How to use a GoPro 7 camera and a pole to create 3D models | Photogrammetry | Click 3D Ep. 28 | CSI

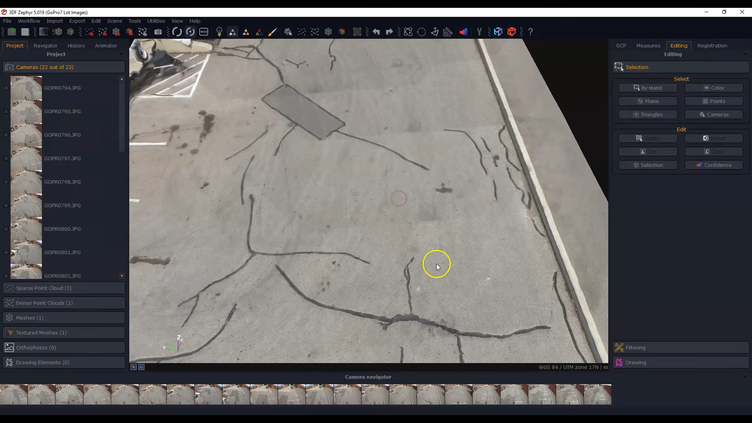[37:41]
For some reason the video looked almost as good as the images here. And so at least in the previous project we could tell there was a lot more distortion from the video. And these are just the images. So that doesn't look too bad either. And you'll see that I have 22 photos here versus a lot more frames from the video. So let's uh yeah that's not too bad. But let's talk about a couple of things here. And you know how we might be able to improve this in the future. Well one thing is for sure and I just gave it away and that was the number of photographs.
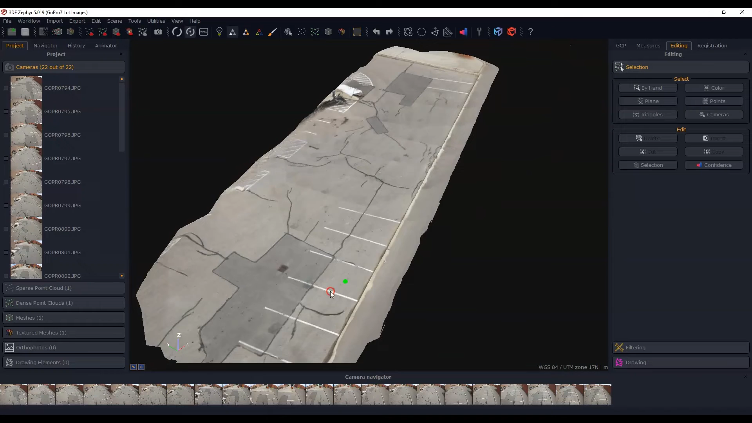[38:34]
Now normally if I had 164 photographs you know much higher resolution I would have done a better job. But photographs give you the benefit of being able to take less photographs and still being able to reconstruct you know the area just like video.
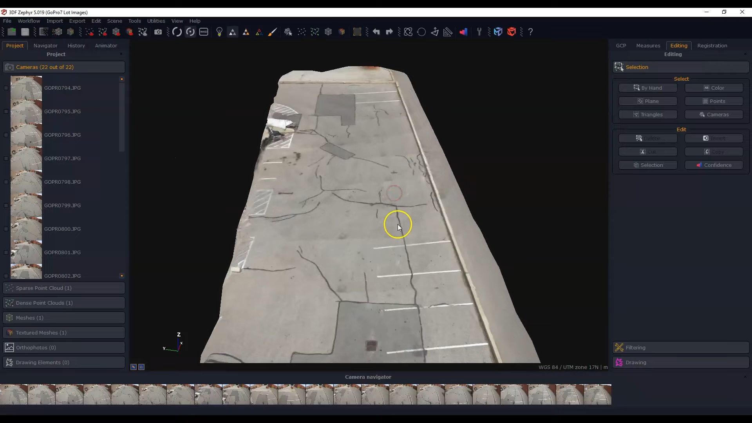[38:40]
Video is naturally gonna be a smaller frame size but the benefit is that if you're at 30 or 60 frames a second well you're gonna be getting a lot of frames. And sometimes it's a balancing act between the number of frames that you extract versus the resolution of the image. So more photos would have helped for sure in this particular case.
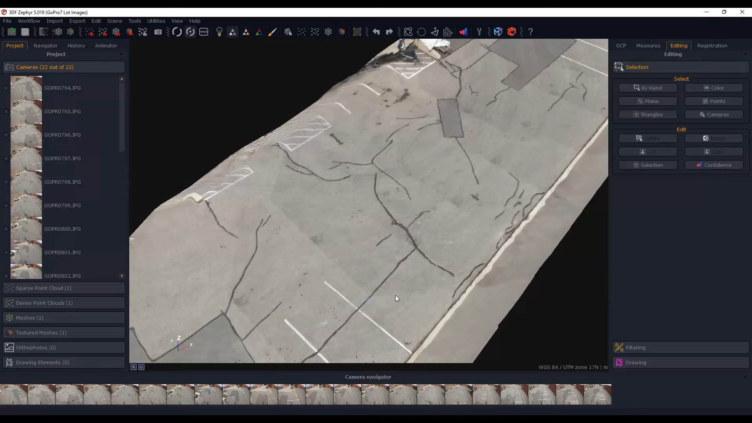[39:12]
The other one is that the camera position was different here. Now I don't know if you recall but before I started the ground what I did was I moved the GoPro camera to point downwards a bit more. And when I was doing the building I was sort of at about a 45 degree angle. So a little bit different. So the camera is gonna be facing the ground.
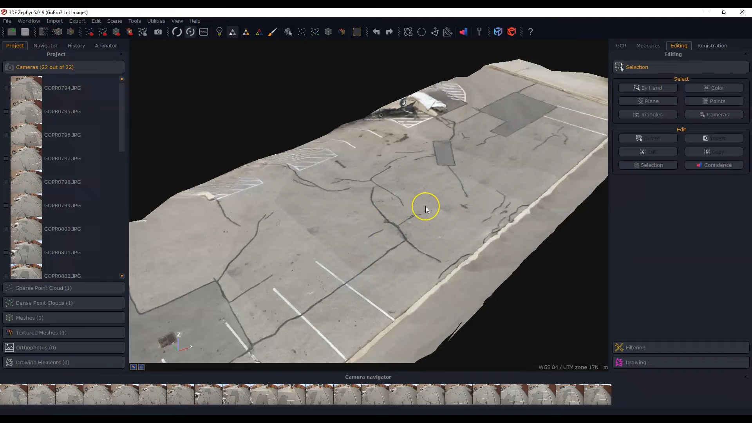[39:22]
It is on an angle but not as much as the that it was for the building. And so in the building you saw that there were some distortions with the video but the images were better. Here I have to say you know the images and the video are both quite good. So they both did pretty good here. But keep in mind camera position is another thing. Of course having a better camera better resolution better photographs that is also helpful.
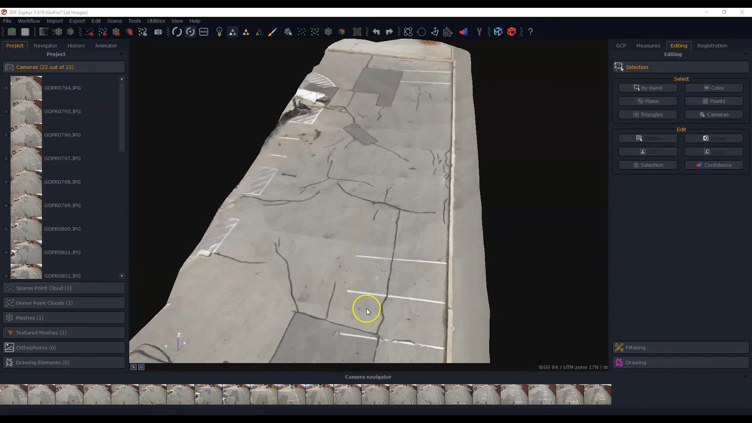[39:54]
And you know just taking a quick look here if I look at one of the frames from the video you'll see that it's not as wide a field of view.